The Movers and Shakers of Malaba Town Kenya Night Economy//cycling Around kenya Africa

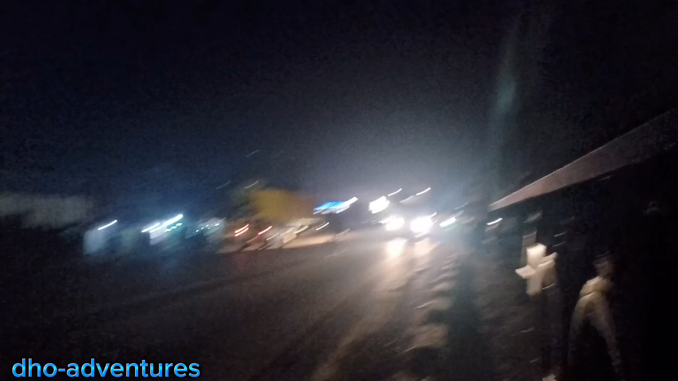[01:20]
This is the nightlife here, guys. As you can see,
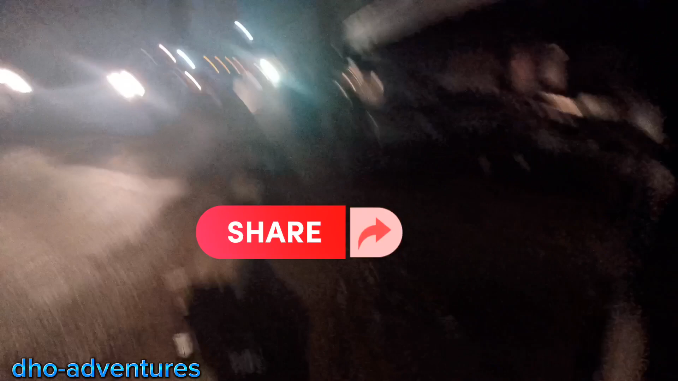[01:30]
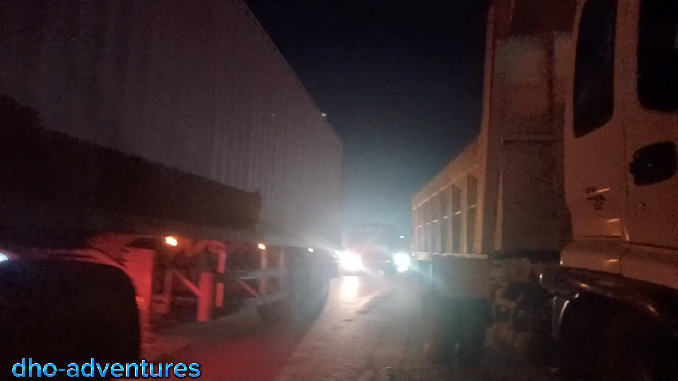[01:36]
a lot of trucks are arriving here. So the home business are booming here, hotel business.